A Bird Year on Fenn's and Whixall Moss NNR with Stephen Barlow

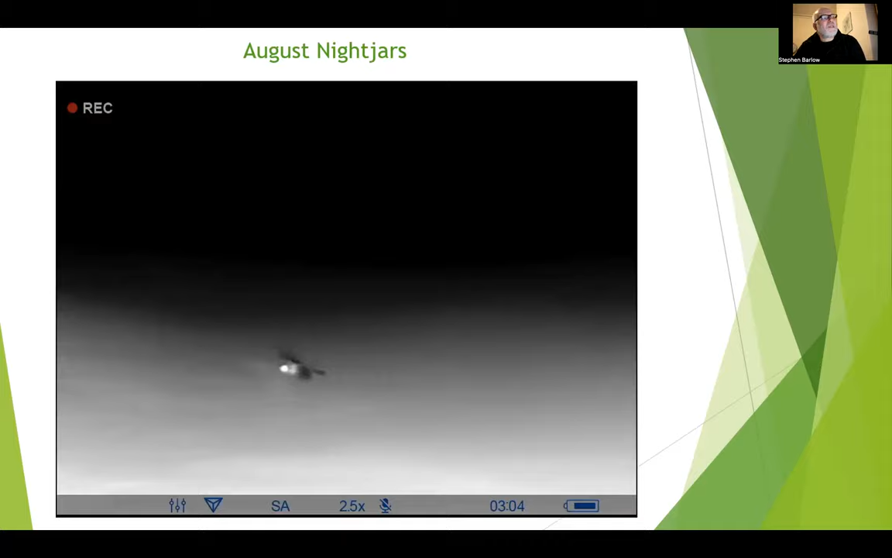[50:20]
And this is with the thermal imager I got this year. This was a male.